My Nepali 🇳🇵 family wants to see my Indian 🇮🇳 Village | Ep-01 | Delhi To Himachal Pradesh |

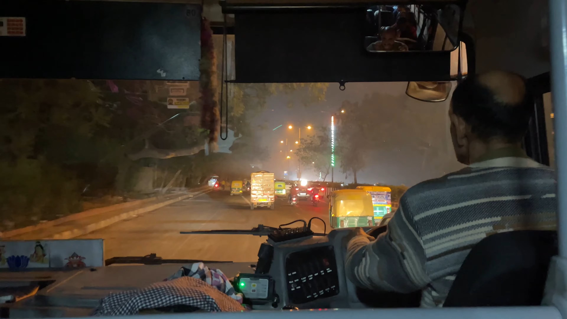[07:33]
सबसे बेस्ट है यार, देखो पूरा नज़ारा दिख रहा है 360 में।